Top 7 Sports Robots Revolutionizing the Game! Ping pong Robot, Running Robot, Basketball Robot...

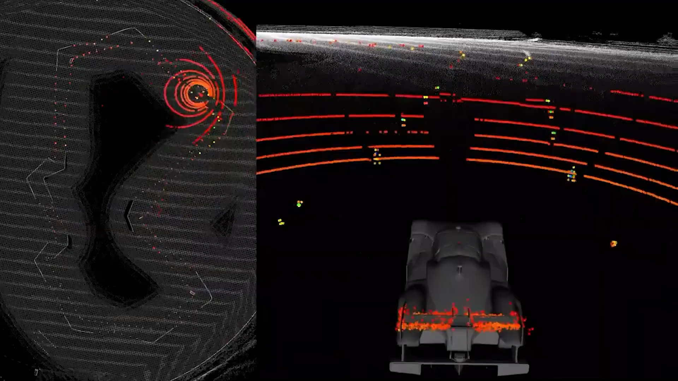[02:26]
Each car is fitted with over 20 sensors, including LiDAR, radar, and high-definition cameras.